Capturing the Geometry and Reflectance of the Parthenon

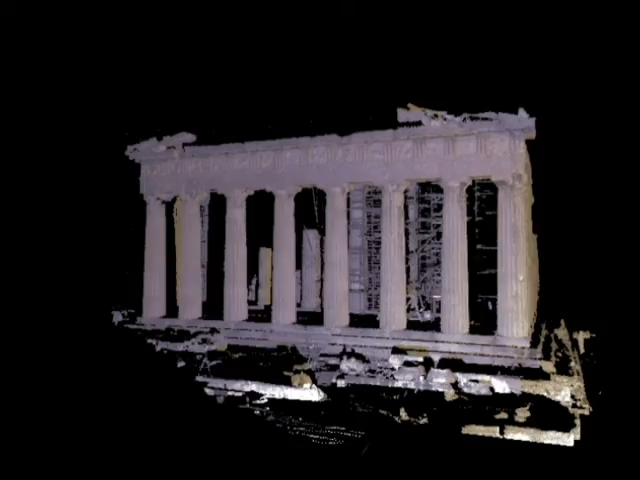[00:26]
50 of these scans were aligned using ICP and combined with volumetric merging. Holes resulting from occluded geometry or weak laser return were filled with user-guided techniques.
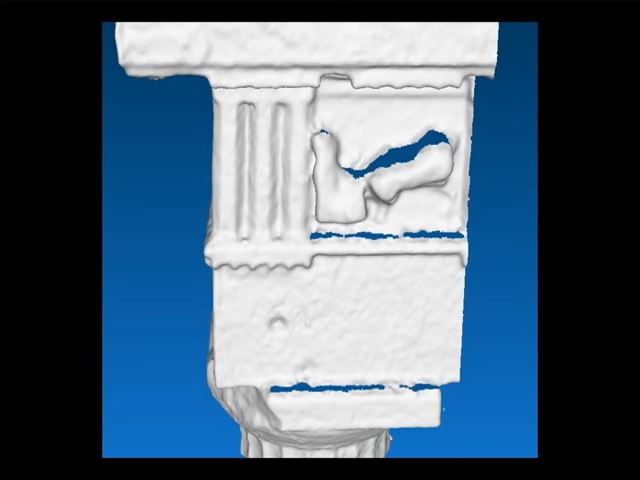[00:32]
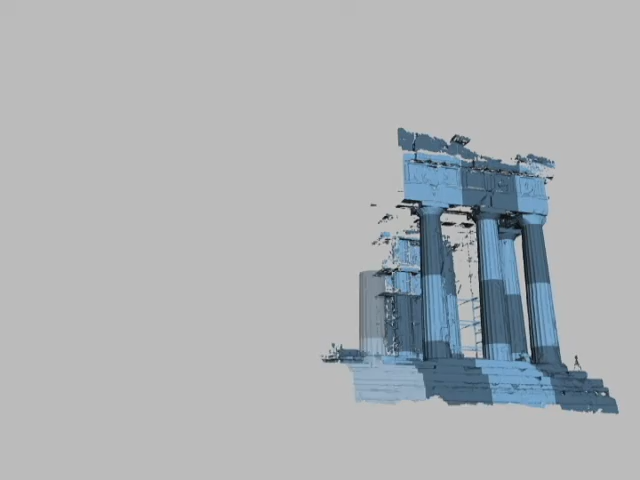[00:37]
The 3D geometry was divided into 680-cubical voxels, each 4.3 meters on a side.
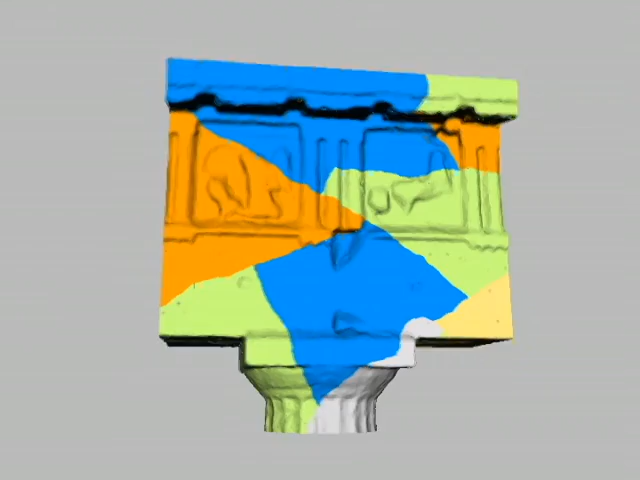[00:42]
For each voxel, we created a texture atlas to show our surface colors to be computed by the reflectometry process.
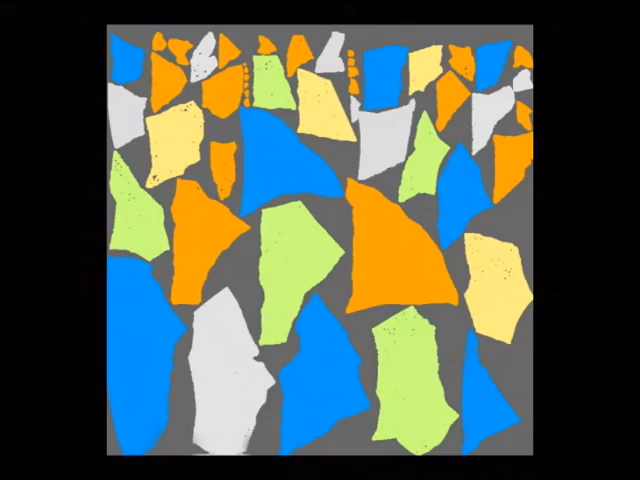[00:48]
Finally, the geometry for each voxel was simplified into high-, medium-, and low-resolution versions.
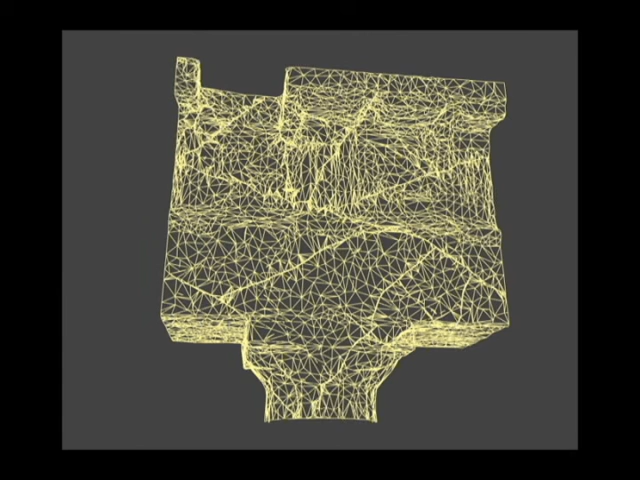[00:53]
To have the computed reflectance properties best represent the actual environment,
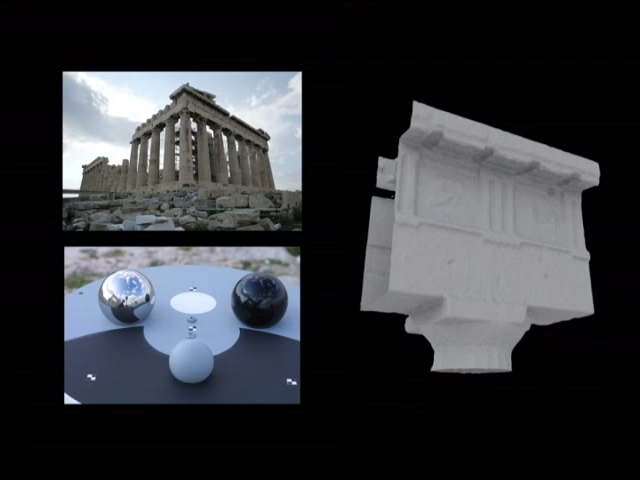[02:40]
we load the corresponding captured illumination environment and use a Monte Carlo global illumination algorithm to render the voxel from the camera's viewpoint under the same illumination. We then project the radiance values for the photograph onto the voxel, and we compare the rendered values of the photographed values to
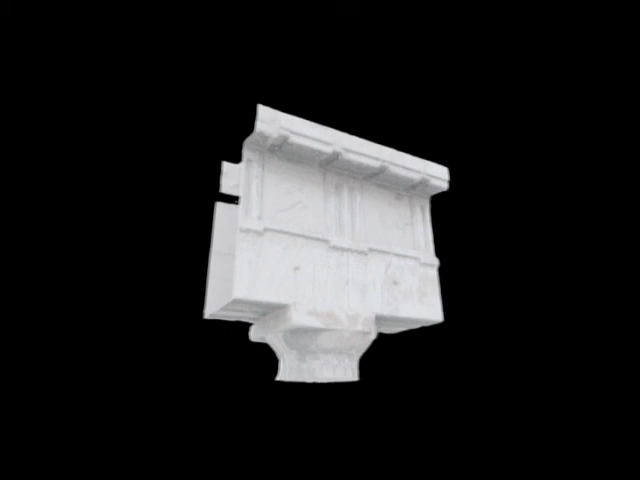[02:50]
determine updated reflectance parameters that best match the radiance observed in the photograph. This process is repeated for all photographs viewing the voxel, and the reflectance properties are averaged together, weighted according to visibility and irradiance gradients.
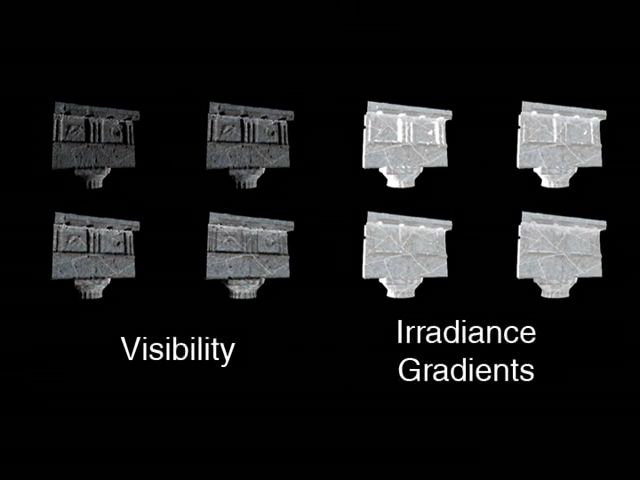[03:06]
Once all voxels have been updated, the process is repeated to account for the resulting changes in the indirect illumination,
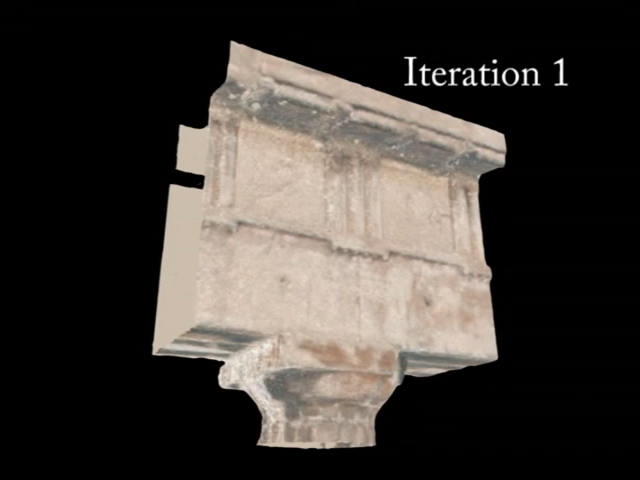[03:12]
with a complete process requiring approximately 10 minutes of computation per voxel. We applied this process to both the east and west facades of our model, deriving lighting-independent surface reflectance maps for each.